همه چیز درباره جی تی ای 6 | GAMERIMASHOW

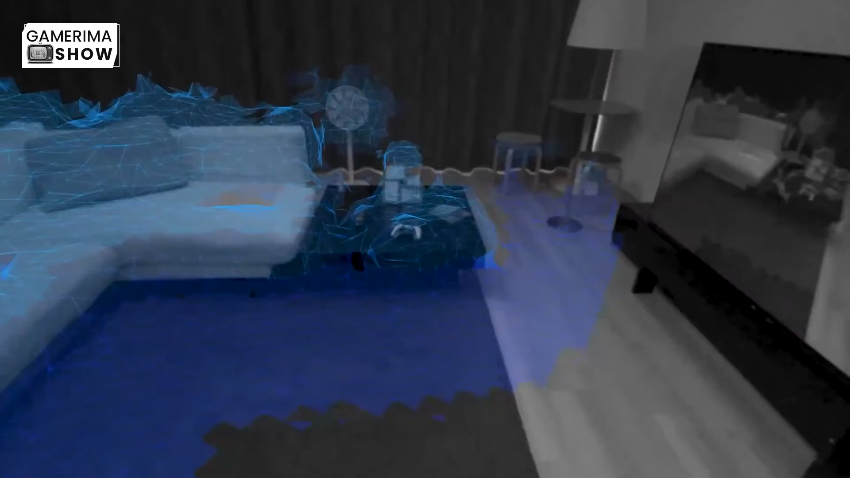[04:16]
بسازید که مثلا وقتی خارج از اون منطقه دارید میشی بهتون حشدار میده